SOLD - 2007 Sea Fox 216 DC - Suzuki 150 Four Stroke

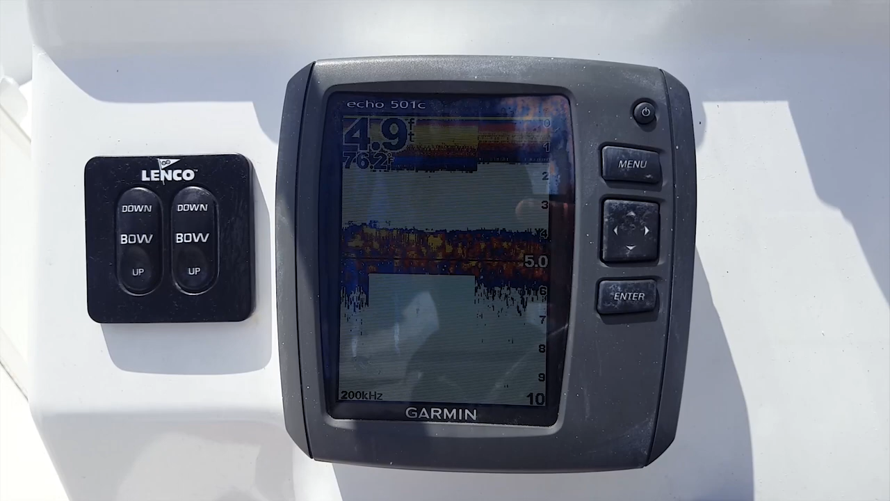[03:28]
There's the new Garmin Echo 501C sounder. Great for finding fish offshore.